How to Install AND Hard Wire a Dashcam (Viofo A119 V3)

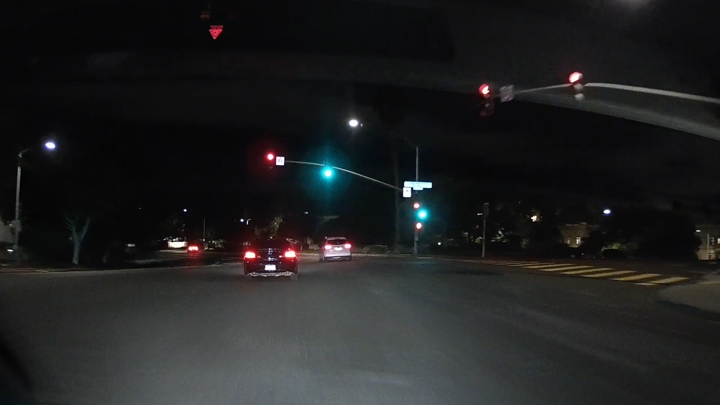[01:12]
so right off the bat here folks I just wanted to include a few clips that I caught on camera right after installing it between the filming of this video and uploading it and in this incident this guy couldn't keep his lane was switching all around maybe he was distracted maybe he was drunk and then in this next video this Honda CR-V to the left here in the intersection
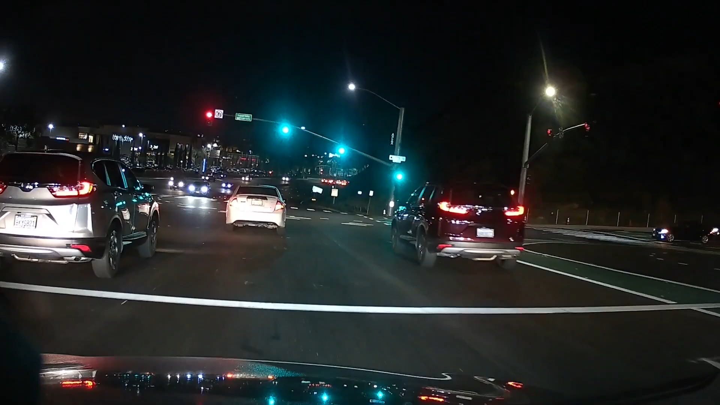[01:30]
was coming into my lane didn't seem to be able to follow into the lane during the intersection and then in the following video a similar incident this guy was just kind of drifting
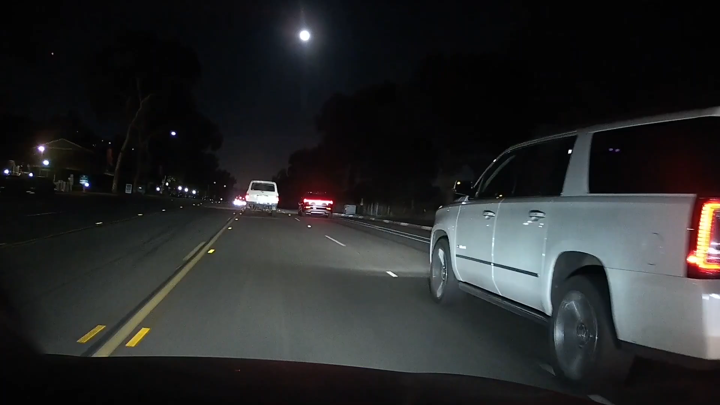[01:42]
into my lane and these are all cases where I might have been side swiped and then this last video is an extreme case of someone doing a dangerous cut through